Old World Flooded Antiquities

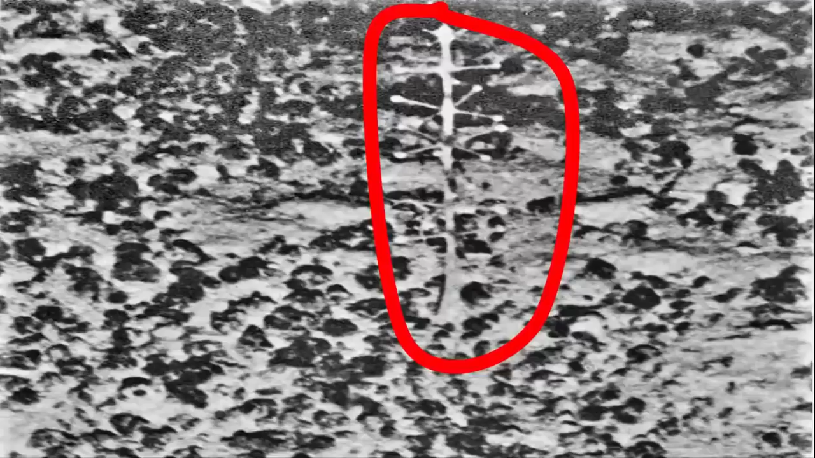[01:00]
An out-of-place artifact, which is still resting at the bottom of this sea.